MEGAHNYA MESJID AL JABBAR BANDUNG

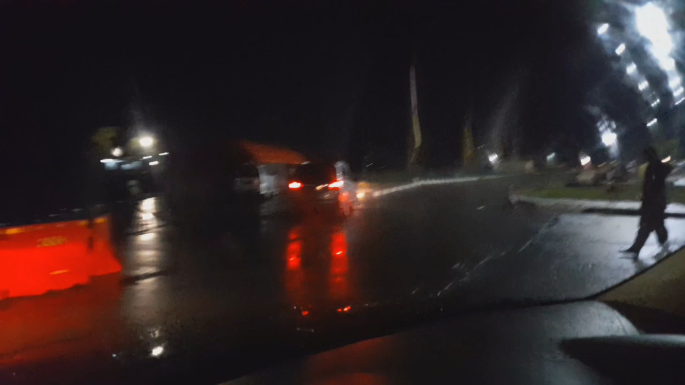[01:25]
daerah Gede Bage, Bandung.
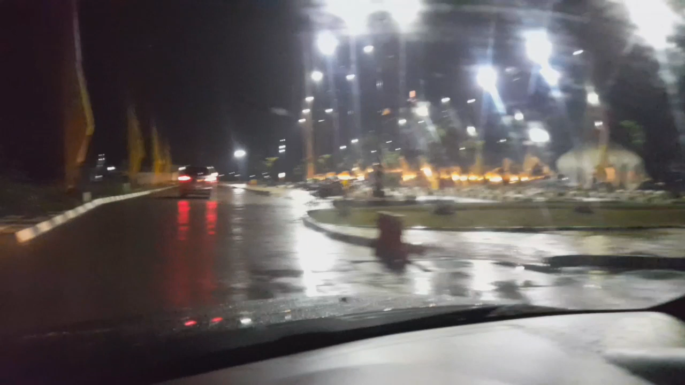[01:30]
Saat ini suasana dalam keadaan hujan, sehingga
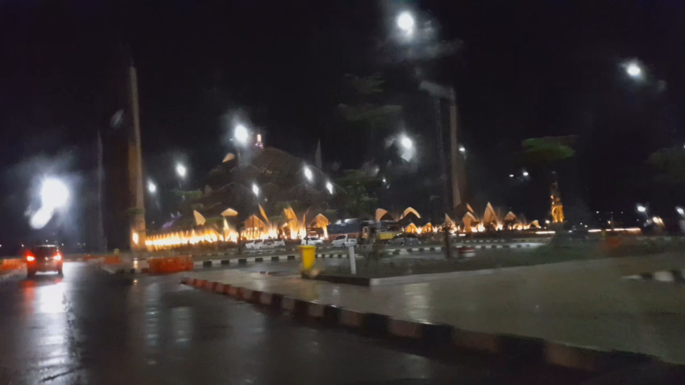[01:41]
pengunjung yang dilihat di sekitaran masjid ini sedikit berkurang. Dan saat ini kami menujunya pada saat dini hari.
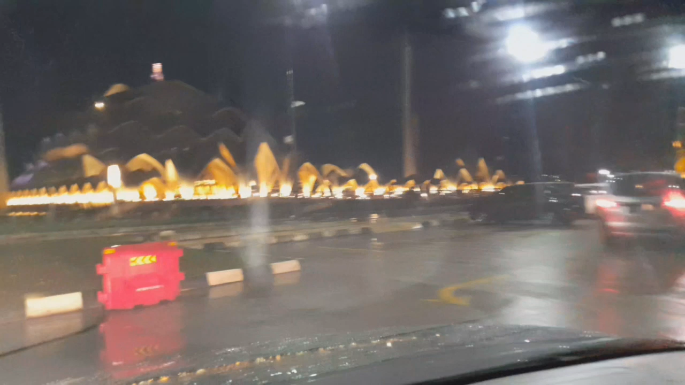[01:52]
Rencana kami akan itikaf di sini